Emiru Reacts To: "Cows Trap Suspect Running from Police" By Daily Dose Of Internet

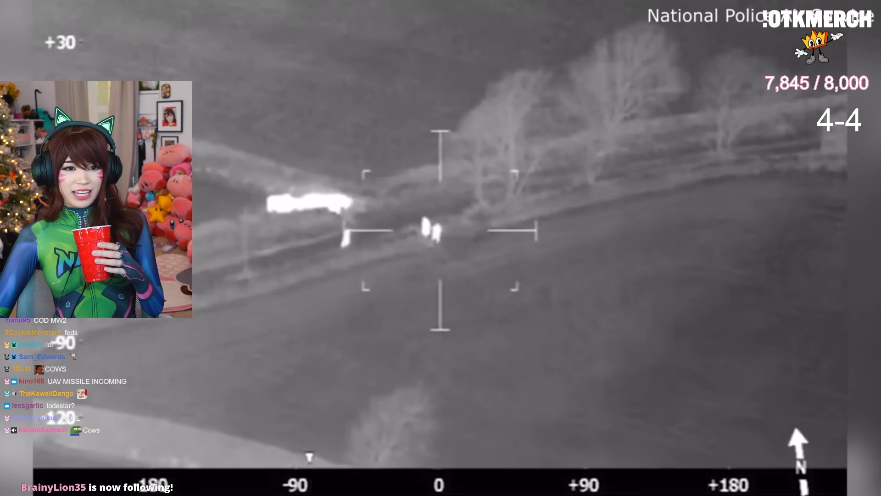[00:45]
bro the cows are just standing there now what what the i